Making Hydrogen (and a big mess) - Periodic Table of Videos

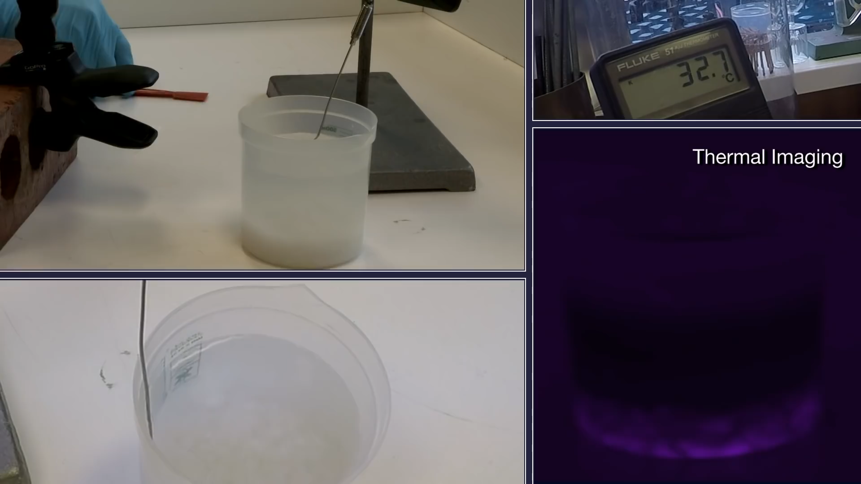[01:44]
And sodium hydroxide dissolves in water, releasing a huge amount of heat. So he mixed and made a very concentrated solution,
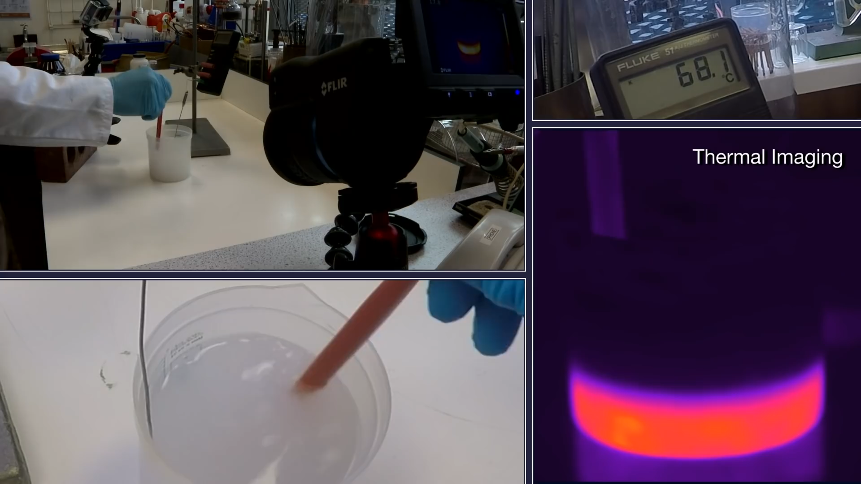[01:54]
and you can see the solution getting really very hot.